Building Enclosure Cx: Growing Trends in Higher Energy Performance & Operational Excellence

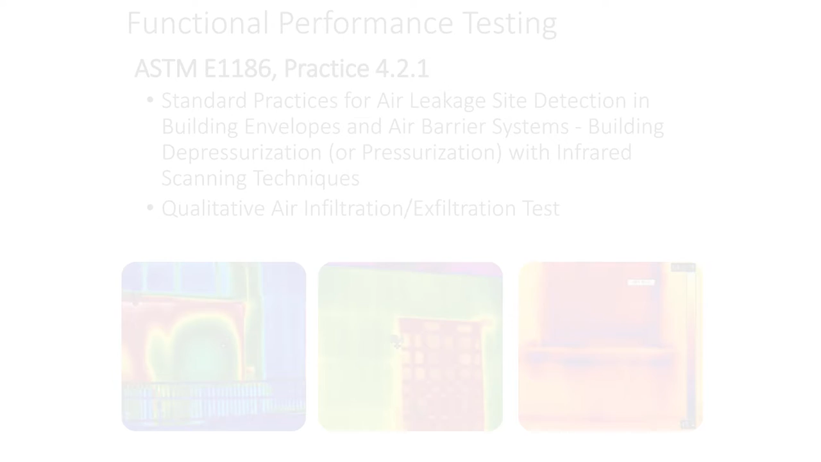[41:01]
And not only that, is this particular method, which is ASTM 1186, has smoke. It has IR. And this device, too, which is a bubble gun device. So, once you want to understand, before you put 10,000 masonry ties on,
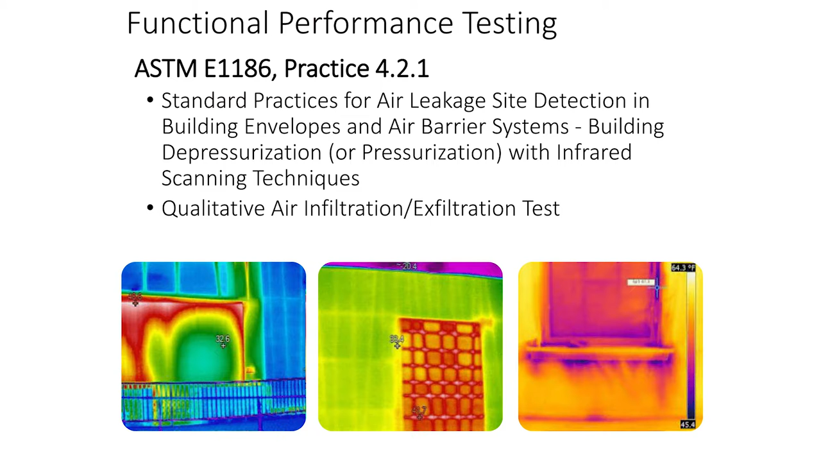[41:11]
how well that is sealed or not sealed. And it works fairly well for that. So, in this particular case, we're just testing the field of the membrane.